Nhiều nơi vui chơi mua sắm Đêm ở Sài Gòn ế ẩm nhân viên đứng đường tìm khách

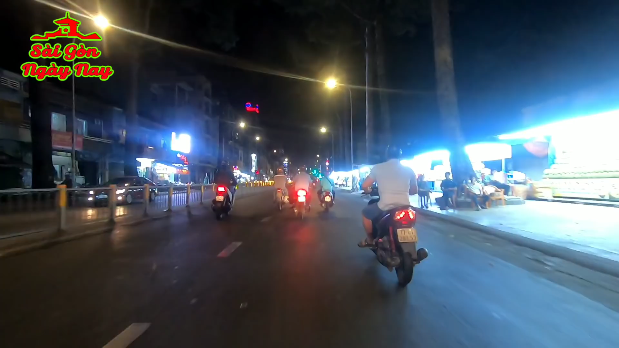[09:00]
Thì mình dự kiến là bắt đầu đi từ Nguyễn Tri Phương, sau đó mình sẽ đi qua cái khúc quận 5 chỗ bệnh viện Nguyễn Tri Phương,
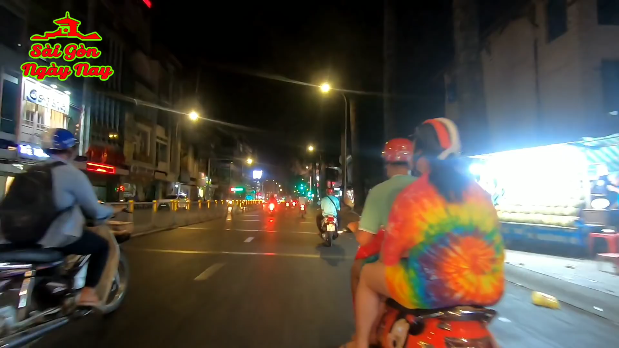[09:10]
rồi qua chỗ 7A, 7B coi xem là tình hình buôn bán như thế nào. Những ngày trước Tết á, thì ở cái phía bên tay phải của Tuấn Dương á, là họ bán trái cây, bán sầu riêng rất nhiều nha các bạn. Đợt này thì mình thấy khá ít. Tuy nhiên bây giờ thì ở Sài Gòn thì theo cái thông báo là lượng khách du lịch giảm cỡ khoảng từ
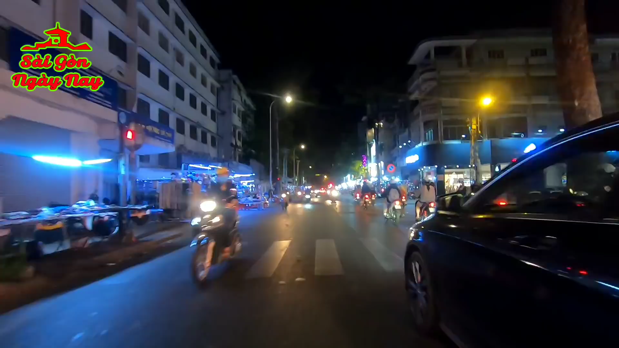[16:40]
Quẹo phải chúng ta sẽ đi ra Nguyễn Biểu, sau đó đi qua cầu chữ Y sang bên quận 8. Mấy hôm trước thì Tuấn Dương cũng có đăng một số những cái video clip chia sẻ về
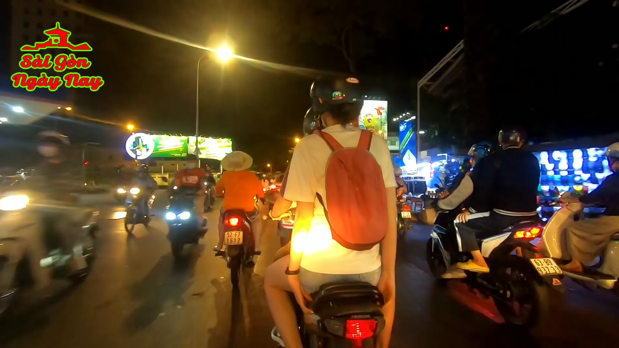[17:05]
nhịp sống ở Sài Gòn.
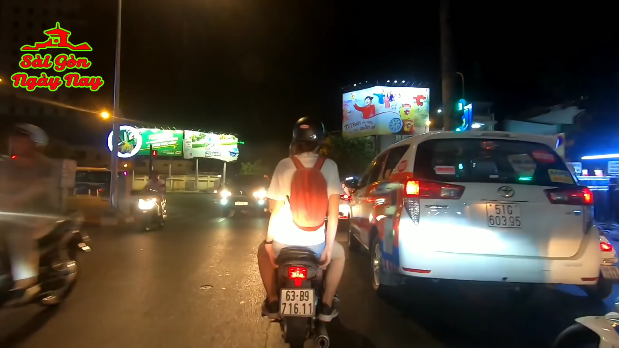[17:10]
Những cái ngày đó thì Sài Gòn rất là vắng. Đây chúng ta đi qua ngã tư Võ Tánh Cộng Hòa.
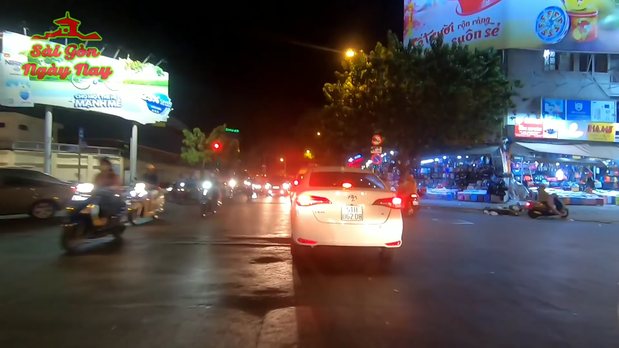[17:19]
Ngày xưa là đường
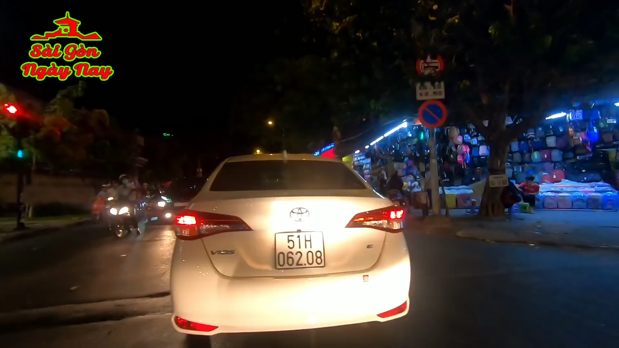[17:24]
Cộng Hòa, còn ngày nay là đường Nguyễn Văn Cừ.
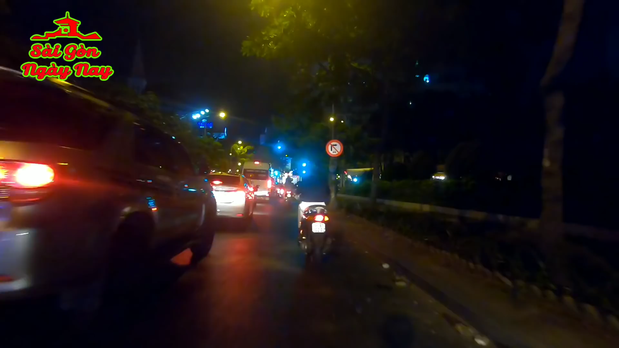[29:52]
Khúc mà Tuấn Dương đang đi là xuyên qua công viên Phạm Ngũ Lão, xin lỗi, xuyên qua công viên 23 tháng 9.
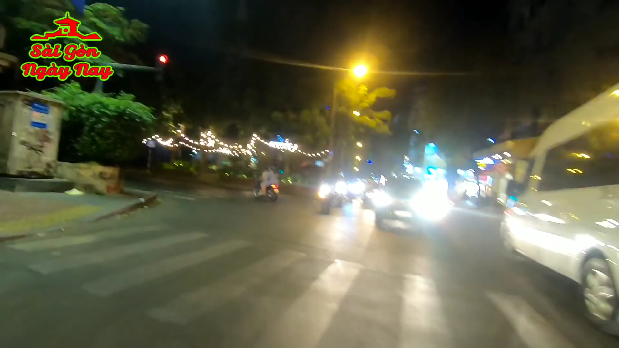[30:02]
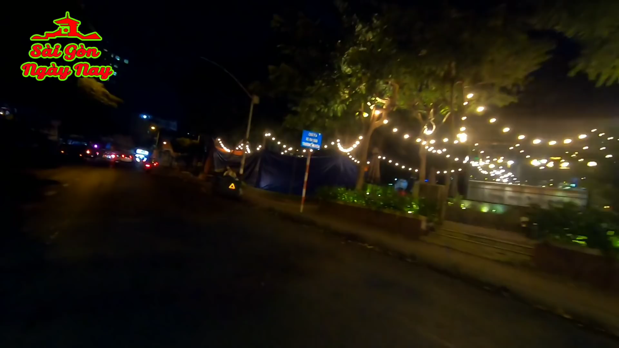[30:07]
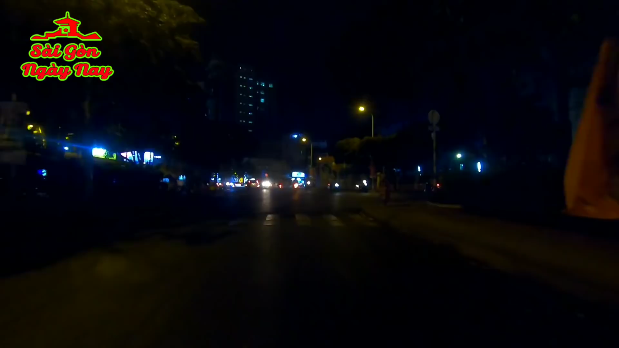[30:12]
Đây, chúng ta sẽ đi ra đường Nguyễn Trãi nha các bạn. Lúc này mình thấy cũng nhiều khách Tây đi bộ. Ở đây có hai cái khu Tây. Một là cái khu Tây Ba Lô, này là phố Bùi Viện. Cái khu Tây sang trọng nữa là cái khu phố
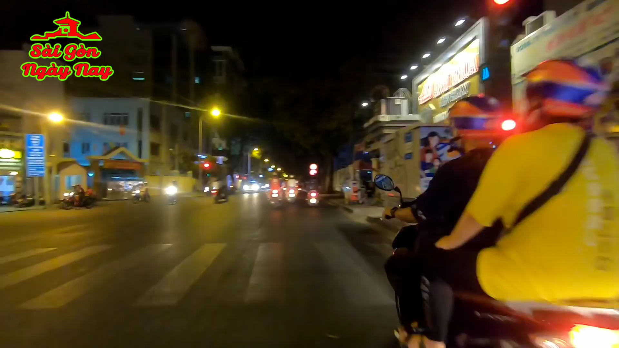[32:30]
Ở đây đèn đỏ được phép đi thẳng các bạn ạ.
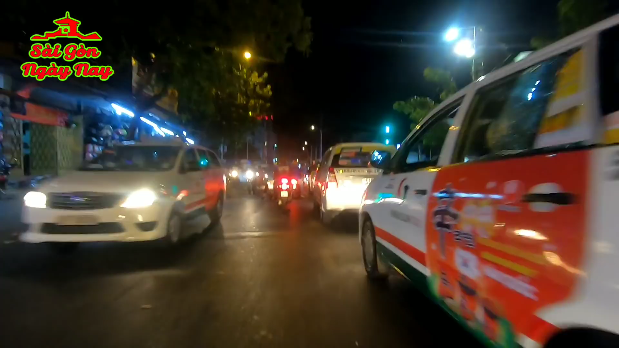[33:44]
các cái chủ nhân số điện thoại. Đây đang là góc ngã tư Võ Tánh Cộng Hòa đây các bạn.